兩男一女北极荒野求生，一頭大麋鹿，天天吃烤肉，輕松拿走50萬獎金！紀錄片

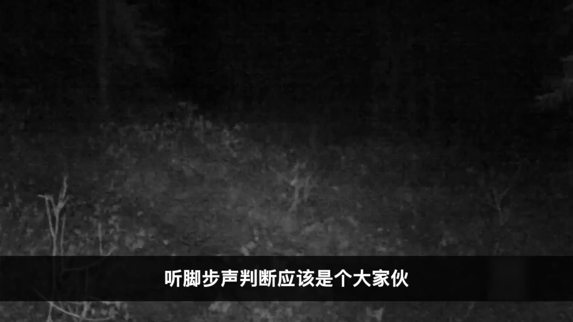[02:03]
脚步声判断应该是一个大家伙第二天他们升级改造庇护所杰森这边还在不停的钻木取火可是